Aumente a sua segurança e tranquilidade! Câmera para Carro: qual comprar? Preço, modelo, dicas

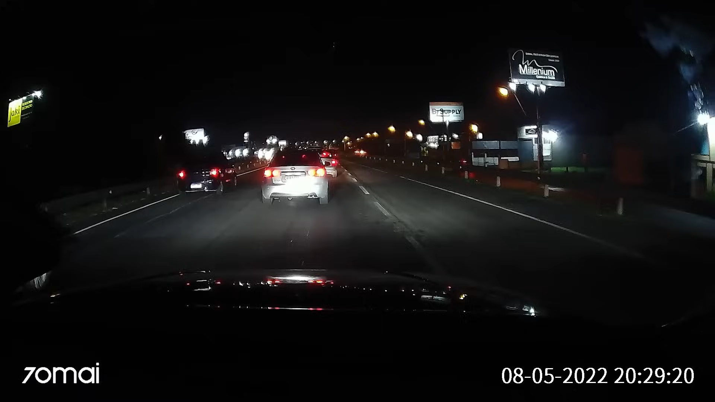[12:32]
Ela não pega placas muito longe. Mas se tu... Quando tu aproxima do carro... Pera aí. Quando tu aproxima aqui assim do carro, é possível ver. Bom, aqui eu não vou conseguir dar um zoom. Mas dentro do computador é possível dar um zoom. E eu já consegui identificar.